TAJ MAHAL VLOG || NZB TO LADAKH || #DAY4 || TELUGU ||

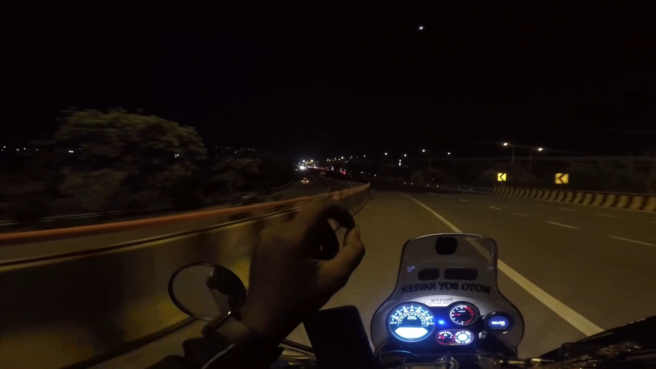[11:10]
ఇది మాత్రం జబర్దస్త్ ఉండే హైవే. మేమైతే మనీ ఫేస్ చేసిన దానికి ఫుల్ఫిల్ అయినా ఈ హైవే మీద. కాన్స్టాంట్ అంటే కాన్స్టాంట్. నేనైతే రేర్గా యూజ్ చేసిన బ్రేక్స్.
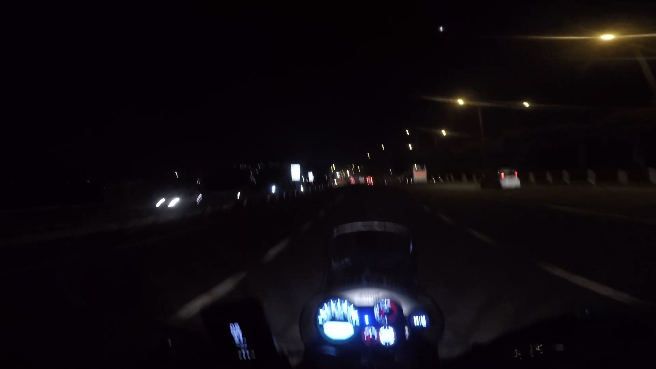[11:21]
ఇట్లా నేను 110 స్పీడ్ మెయింటైన్ చేసుకుంటూ వచ్చినాం. సో ఇట్స్ 8:35 అండ్ వీఆర్ ఇన్ ఢిల్లీ యార్. సో మీరు తాజ్ ఎక్స్ప్రెస్లో టికెట్ ఢిల్లీకి తీసుకున్న తర్వాత మీకు 2 టోల్ గేట్స్ వస్తాయి.
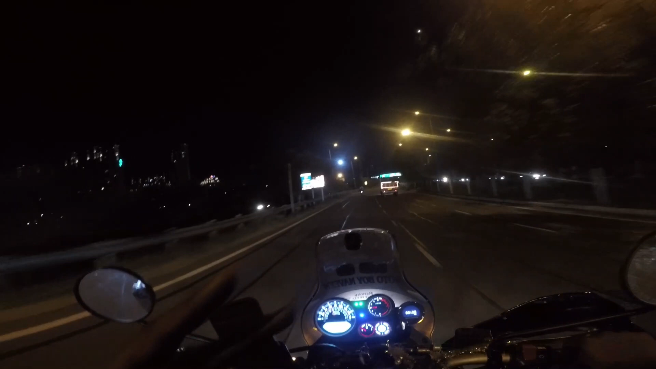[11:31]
మీరు తీసుకున్న టికెట్ని చూపించేస్తే వాళ్ళు వదిలేస్తారు, మీరు వచ్చేస్తారు, అంతే. థ్యాంక్ యూ ఫర్ యువర్ విజిట్ టు గ్రేట్ నోయిడా. ఓకే, థ్యాంక్ యూ.